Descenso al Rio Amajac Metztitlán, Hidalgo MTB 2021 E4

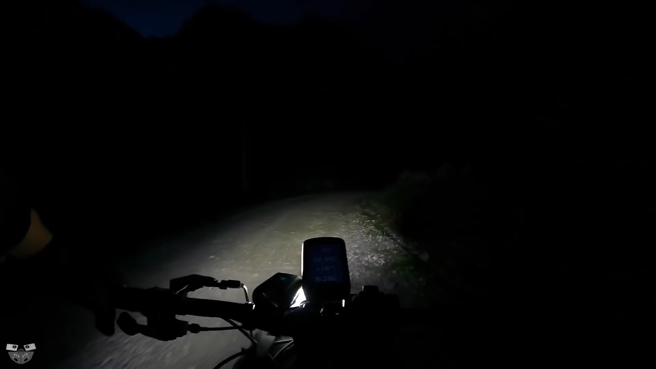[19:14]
Bueno, pues estábamos acá rodando de noche por un poblado de Hidalgo que no me acuerdo. Vamos a bajar al pueblo.
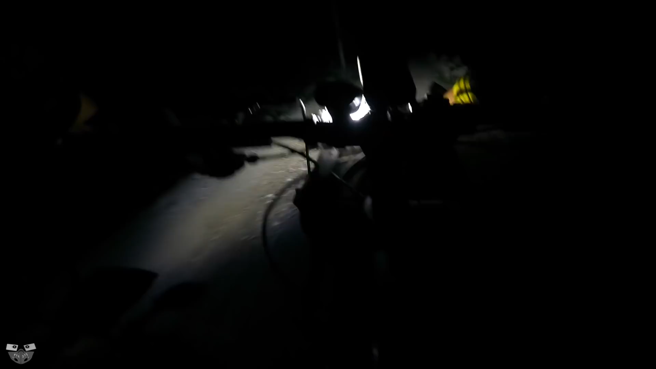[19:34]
De noche con calma y nos amanecemos. ya se me la rifaba rodando de noche, ¿eh? Sí, yo también, pero... Pero sí es peligroso.